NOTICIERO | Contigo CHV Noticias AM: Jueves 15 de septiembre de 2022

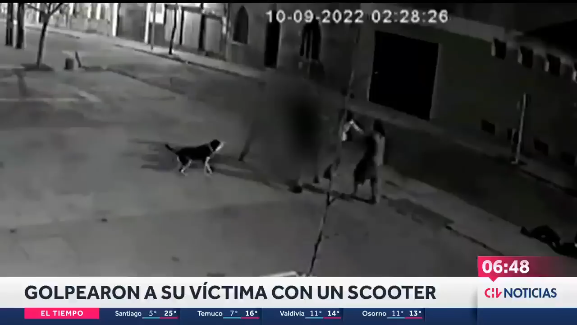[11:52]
Un hecho bastante complicado, violento, ocurrido durante los últimos días en el parque Almagro. Que ha sido escenario en múltiples ocasiones de escenarios que son de verdad bastante violentos.